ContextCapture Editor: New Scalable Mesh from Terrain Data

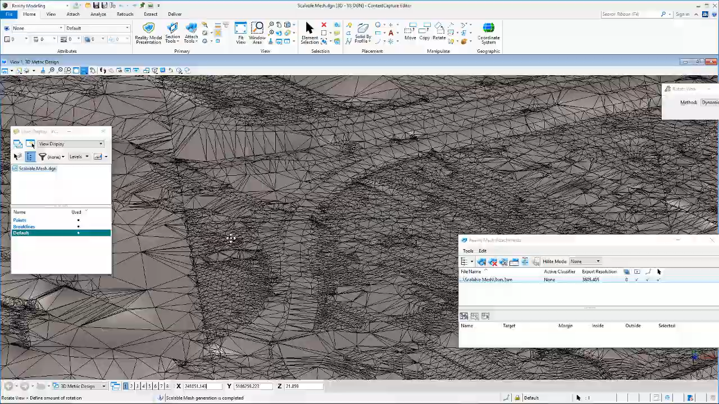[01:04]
To enhance visualization, apply textures to this terrain model using aerial images of Bing Maps.
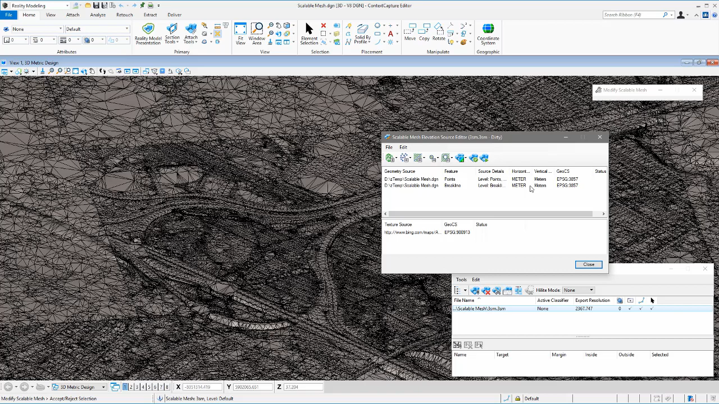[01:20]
To enhance visualization, apply textures to this terrain model using aerial images of Bing Maps. Chestnut-like Mesh are tasked with Todo Mesh Temp in controlling the Squabbing Acho vorbei, in the Scalable Mesh пром